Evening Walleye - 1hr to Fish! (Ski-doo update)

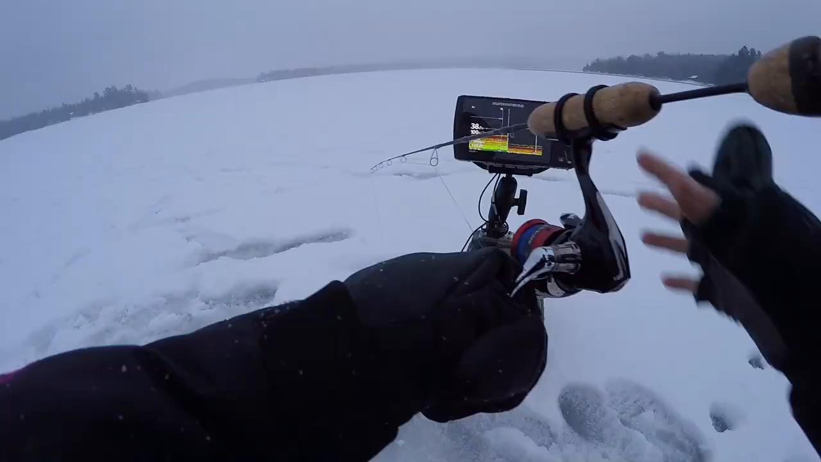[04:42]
So let's see. Yeah. That's a good one. That's a good one. It's a little bit better. It's a little bit better. He came up and just ate it right away.